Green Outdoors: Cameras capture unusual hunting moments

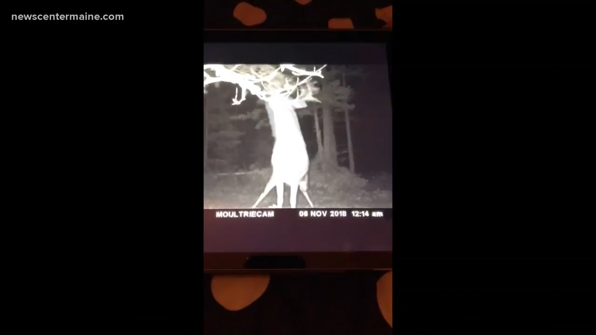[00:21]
This guy was making a scrape by licking or rubbing a scent gland on a limb above and then scraping the ground to mark his territory.